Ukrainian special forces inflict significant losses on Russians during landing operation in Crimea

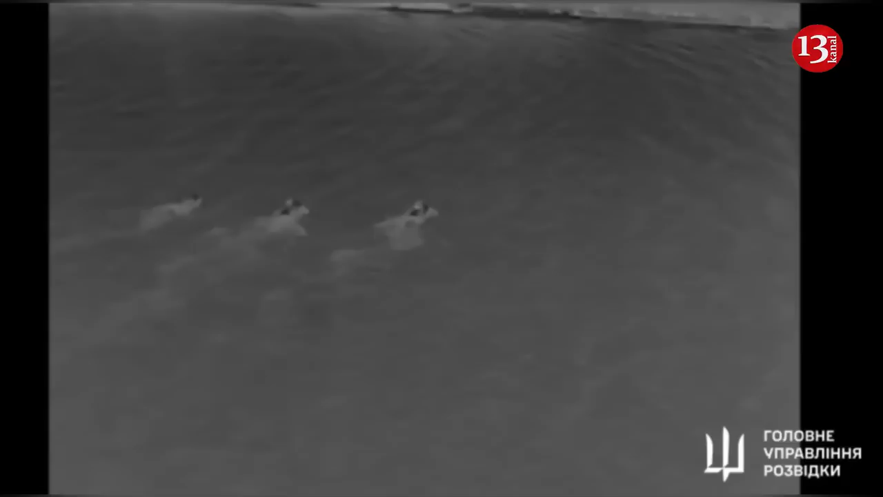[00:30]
Several groups of Ukraine's Special Operations Forces
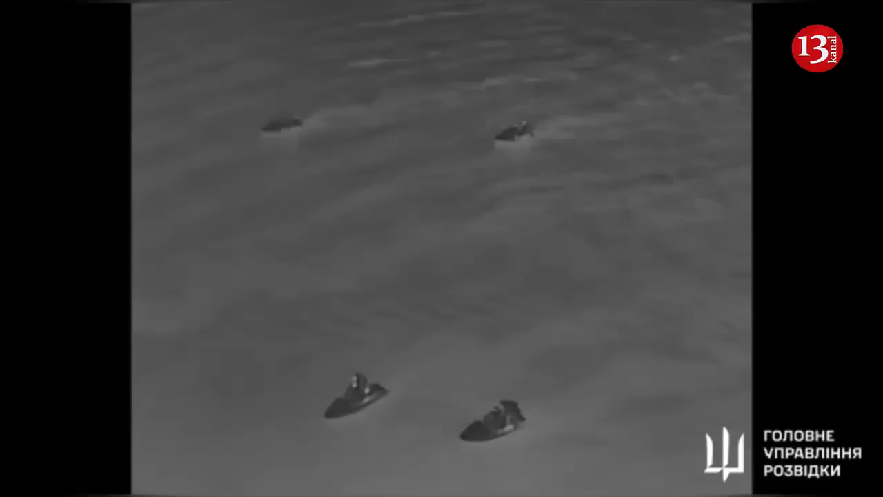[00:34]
of the Main Intelligence Directorate made a landing on the western coast of Crimea, engaged in a battle with the occupiers' prevailing forces and inflicted significant losses on them in terms of personnel. We are speaking of the occupiers' airborne unit, Yusov told. In his words, the Ukrainian side also suffered losses, but they are incomparable to those of Russians.